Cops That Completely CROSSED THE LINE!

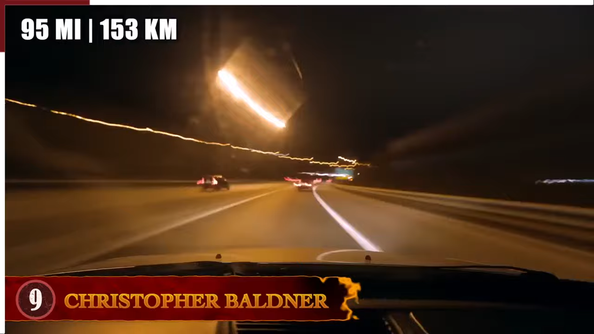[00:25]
They were driving along Interstate 87, about 95 miles or 153 kilometers outside the city, when State Trooper Christopher Baldner pulled them over for speeding in Ulster County.
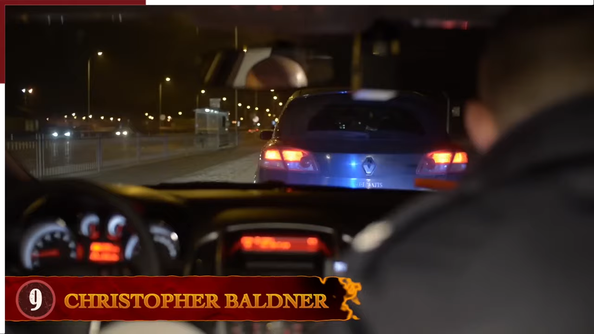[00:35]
It's unclear what happened during the stop, but at some point, Baldner sprayed pepper spray into the family's SUV.